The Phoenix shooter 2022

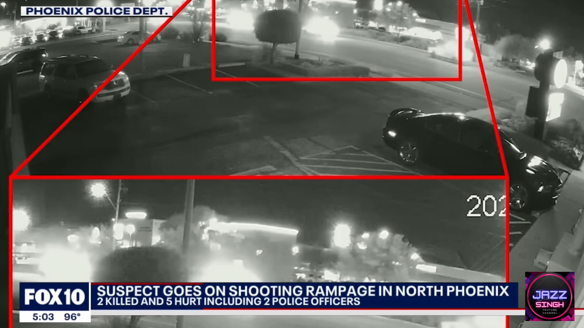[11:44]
the gunman immediately started firing at them. I'm hit. I'm ready for the help. Two officers were injured and rushed to the hospital. Let's go! The suspect later found dead in the parking lot.